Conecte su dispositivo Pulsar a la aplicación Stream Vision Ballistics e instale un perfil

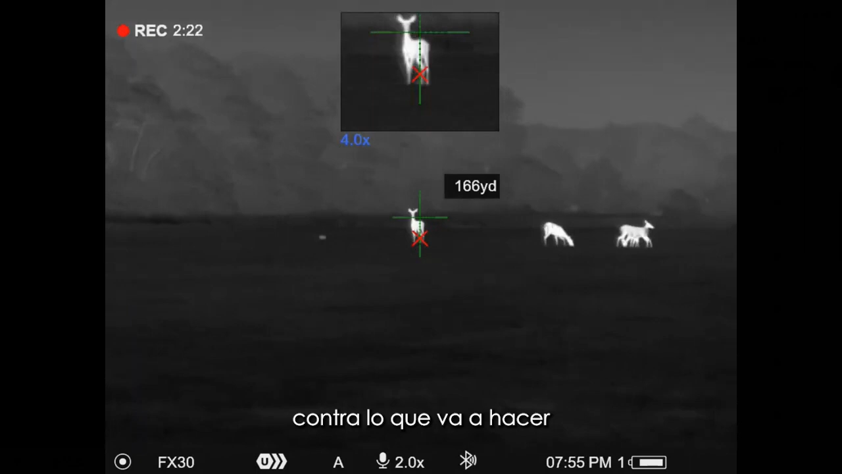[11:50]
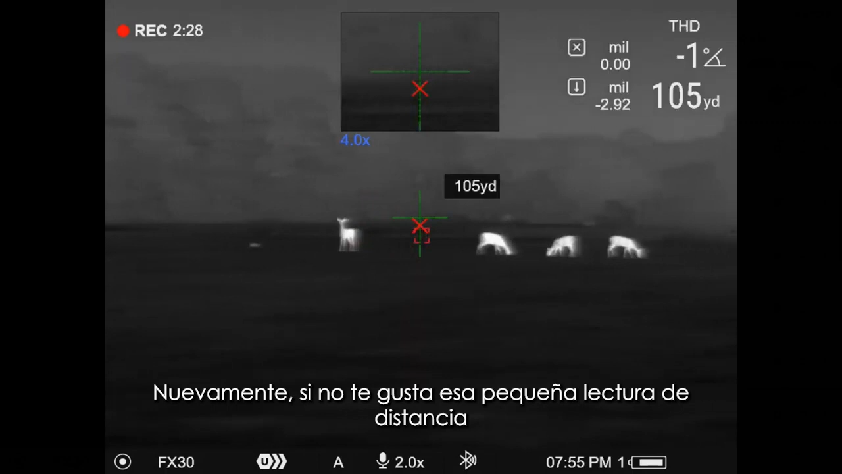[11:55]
Again, if you don't like that little yardage readout showing up on there,
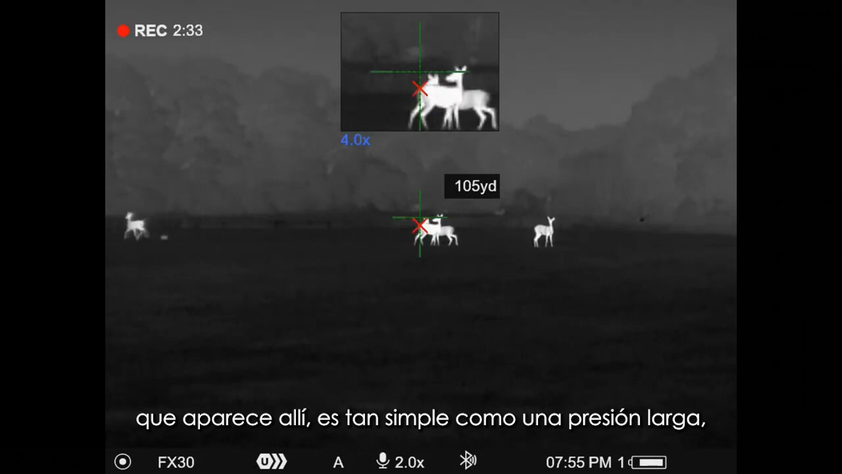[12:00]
it's as simple as you long press, come into that LRF subsection,
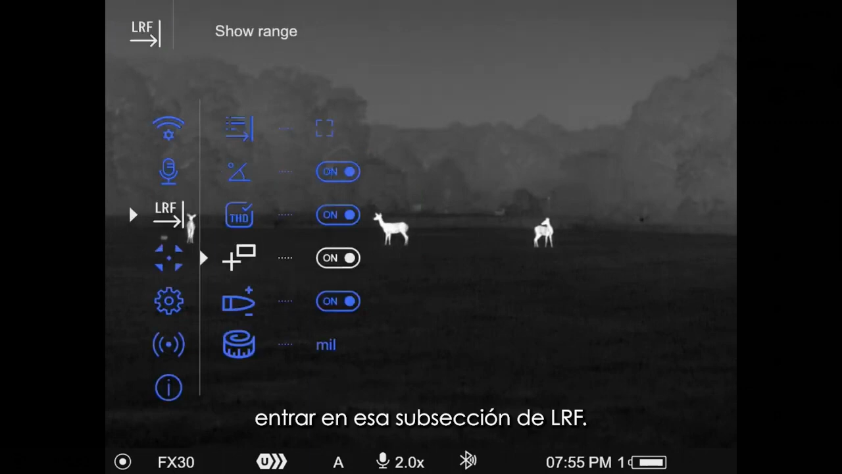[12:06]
and then, you know, on this icon right here where it says show range, just toggle that from on to off.
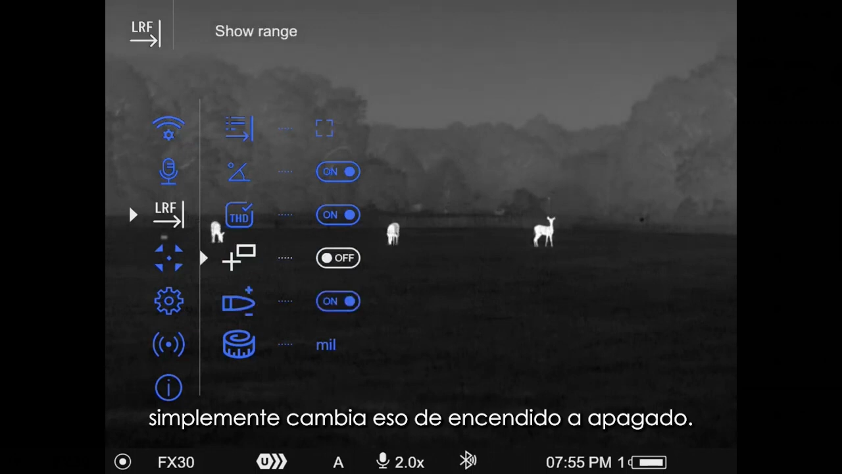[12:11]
And so now, when I take those range readings,
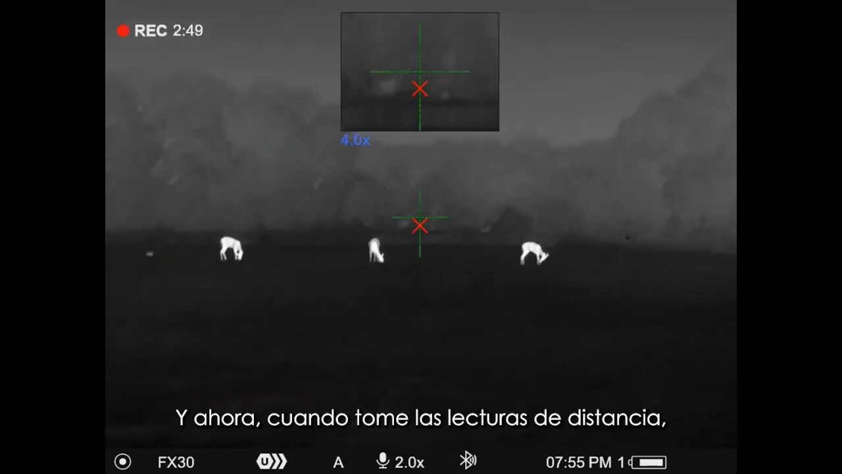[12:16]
it will give me my range indication in the upper right,
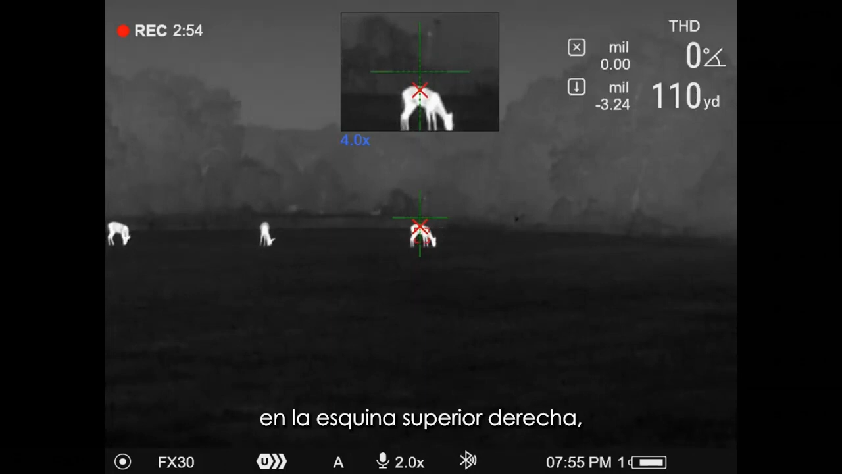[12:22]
but I'm not going to get that range to target. You can also see there where it's showing me the correction for that distance up there
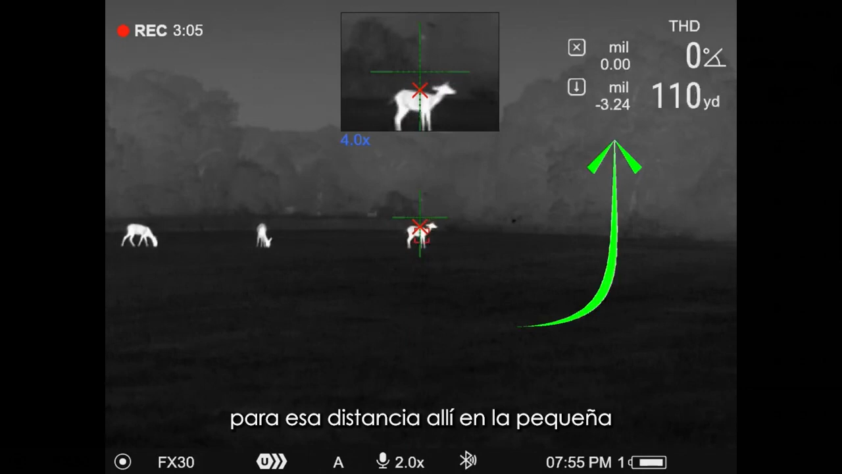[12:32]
in the little range readout window. So in this case, I've got it set to mills.
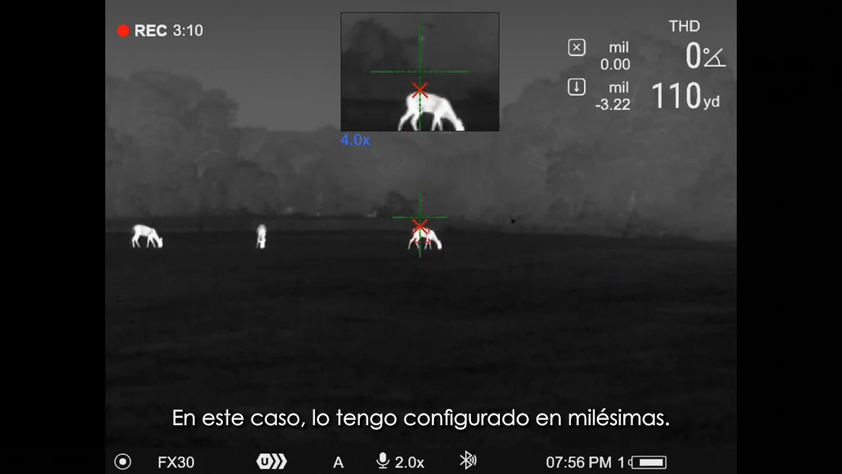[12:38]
You actually set that in the app and you can set that in clicks or MOA or mills,
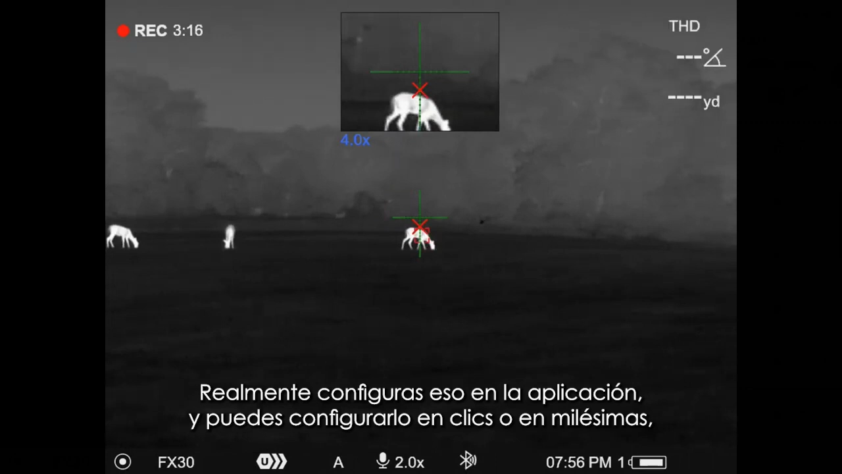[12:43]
and it will tell you the adjustment that it's making,
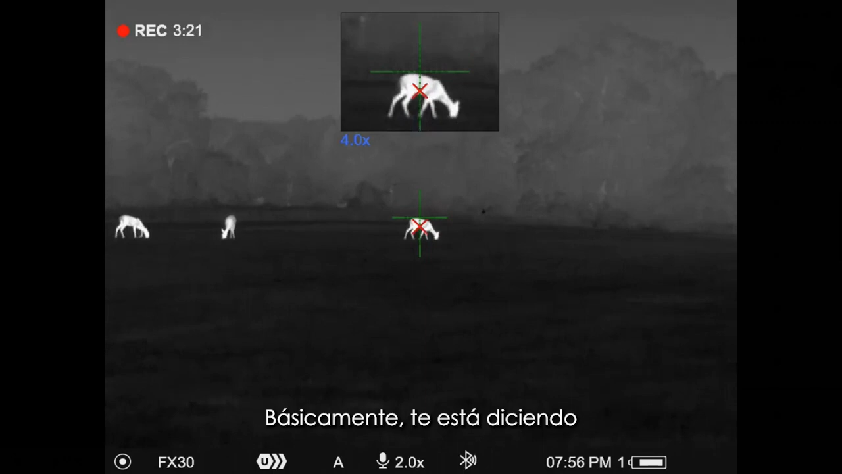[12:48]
you know, and so essentially, it's telling you what the deviation that it's placing the X at is.
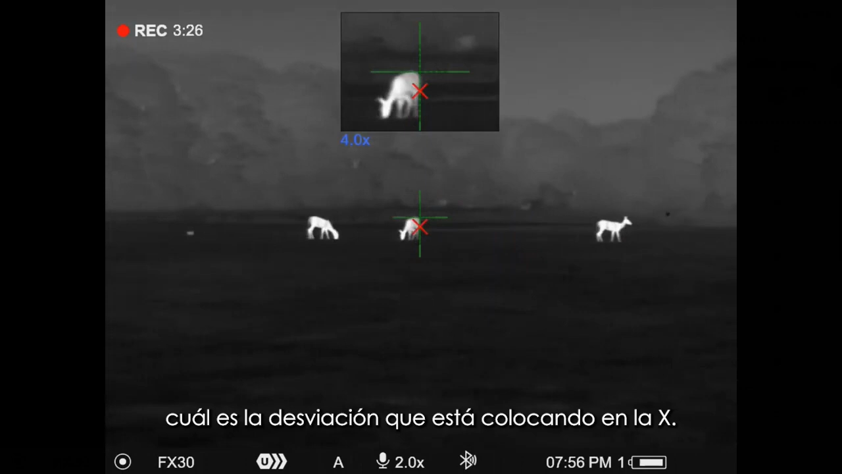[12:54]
But this is something new that Pulsars came out with that this is, this is really going to be a game changer for the long range shooting guys,
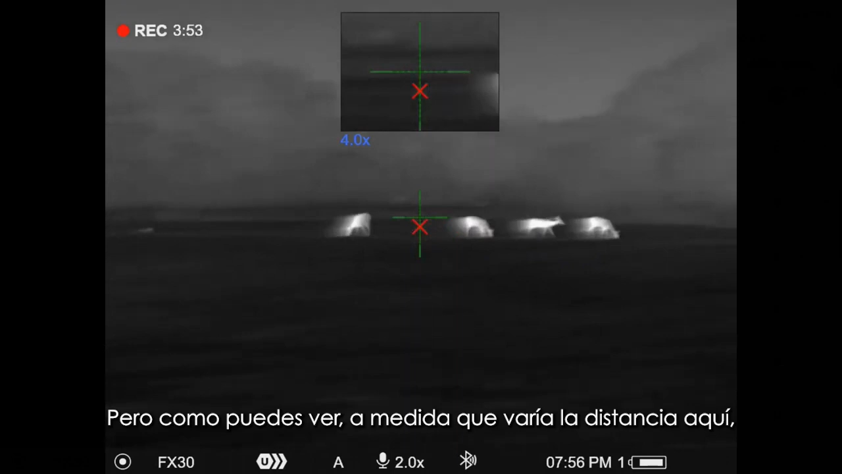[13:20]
But as you can see, as the distance is varying here, how much difference because it's,
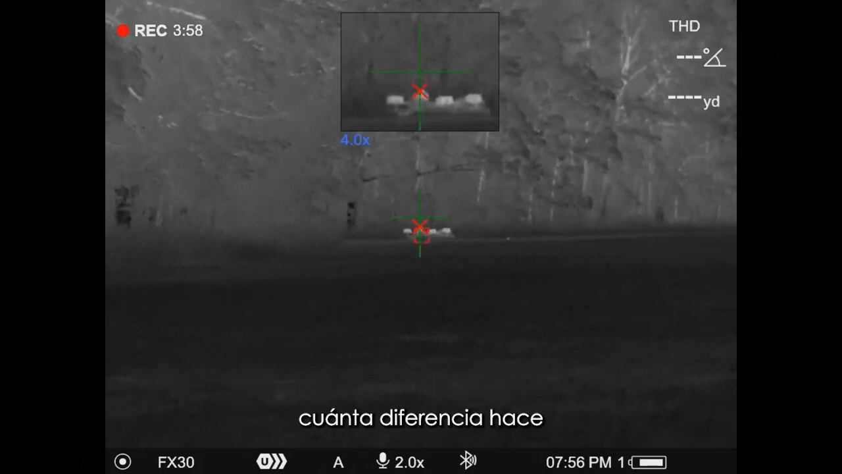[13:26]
it's such a heavy bullet versus the speed and the size of it, how much difference that has,
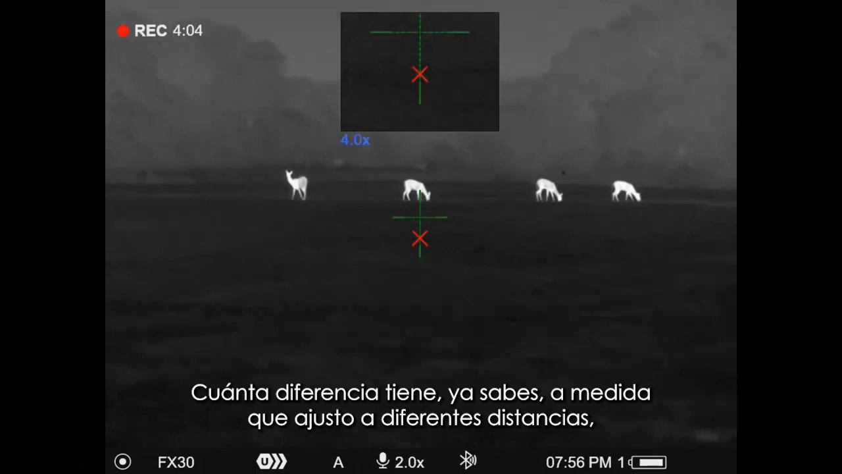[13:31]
you know, say as I adjust to different ranges, you know, in terms of where it's placing that X.
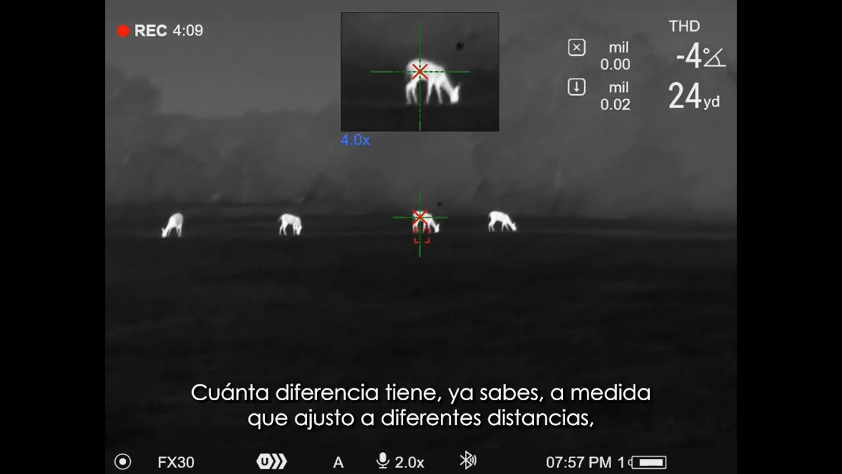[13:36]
So again, just want to show you how this thing works.